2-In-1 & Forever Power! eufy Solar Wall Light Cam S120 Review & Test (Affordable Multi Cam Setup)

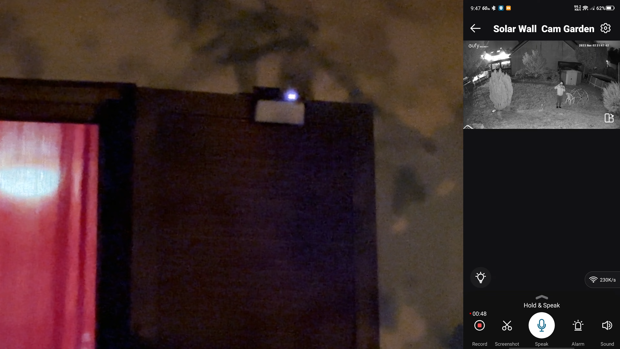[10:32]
leds right here right next to the camera on the right side this is what it looks like
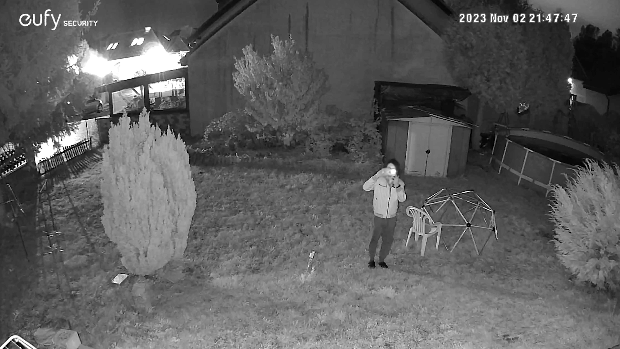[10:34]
and the night vision looks pretty good as you can see I will go to the other camera now let's exit oh my god I need night
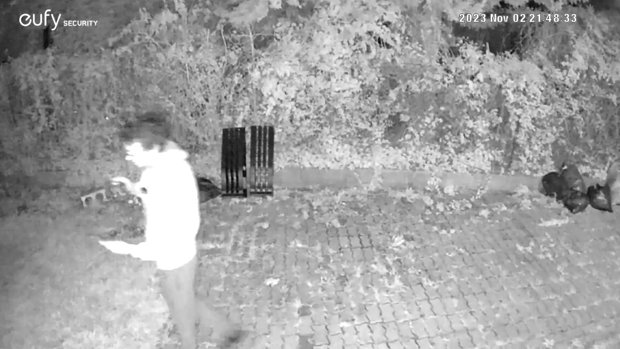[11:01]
and let's check it out color night vision and there we go infrared night vision beautiful great wide angle camera this black white night vision looks pretty nice check out my face
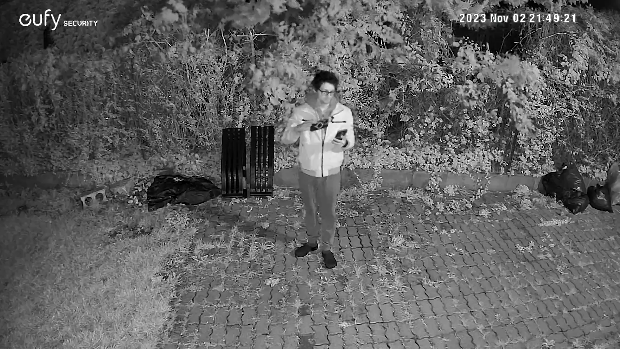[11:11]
very detailed so these little guys deserve a massive thumbs up from my side to say the least